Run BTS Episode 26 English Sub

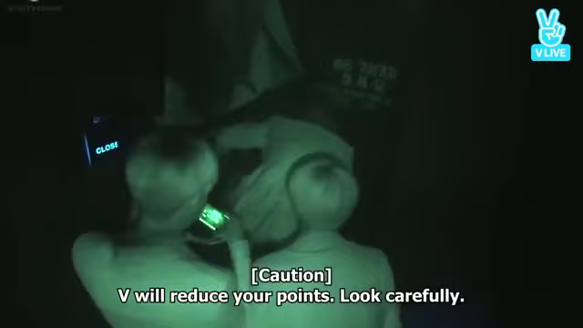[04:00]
야, 야, 분위기 접사할 경우 갑잡이니까 잘 보고 해. 야, 야, 이거 내가 앞에가 무서운데?
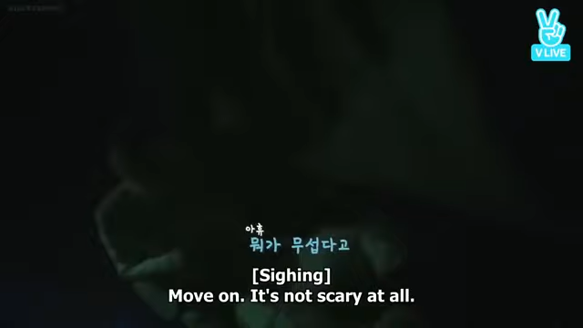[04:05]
제가 아, 아, 아, 뭐 무서워. 야, 야, 브이 하지 말고.
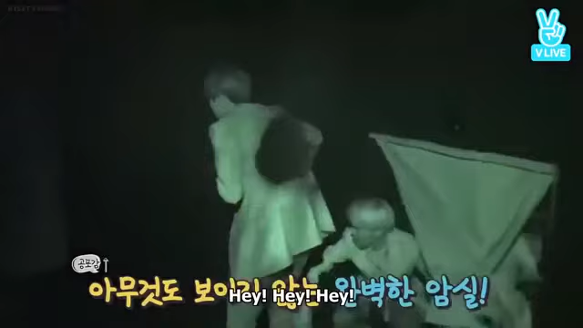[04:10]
야. 야, 야, 무서워, 같이 가. 야, 무서워, 같이 가.
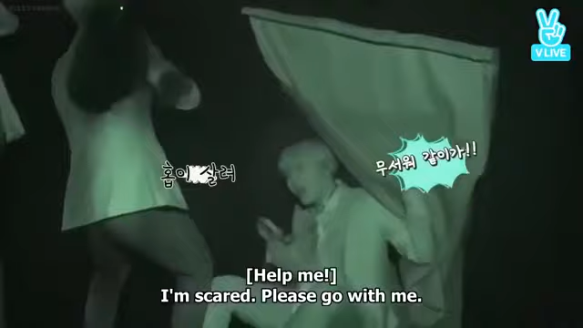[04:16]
야, 이거 내가 앞에가 무서운데? 뭐 무서워, 무서워, 같이 가.
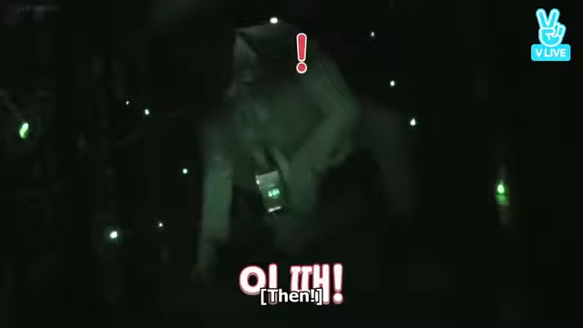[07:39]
어디, 어디? 위 있어. 오! 오! 아! 아, 설마. 나 아니야, 나 아니야. 오! 오!
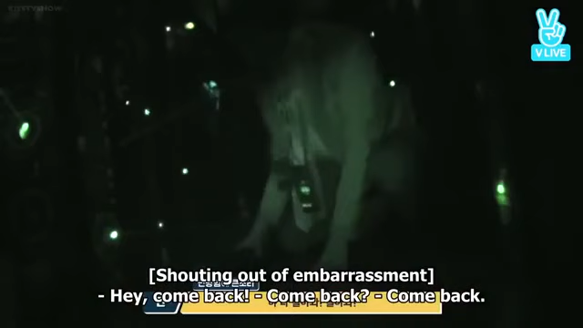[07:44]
야, 다 돌아! 돌아와! 돌아, 돌아? 돌아, 돌아! 가자, 다시 가, 다시 가. 다시, 다시 가. 다시 가. 아, 빨리, 빨리, 시간 없어.
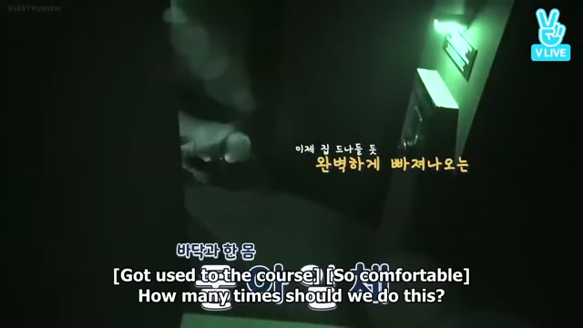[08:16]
나 도착했어, 빨리 와. 야, 빨리 가.
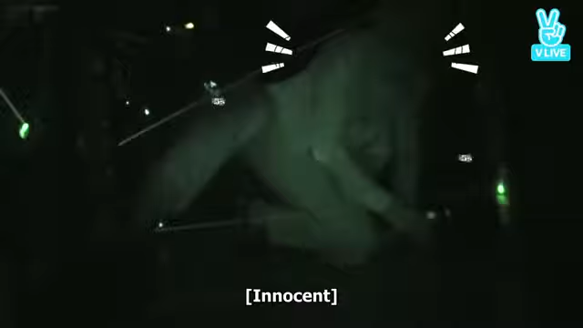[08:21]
야, 뭐야, 뭐야, 뭐야. 야, 뭐야, 씨. 아, 진짜. 아, 진여! 왜, 안 닿았어, 안 닿았어.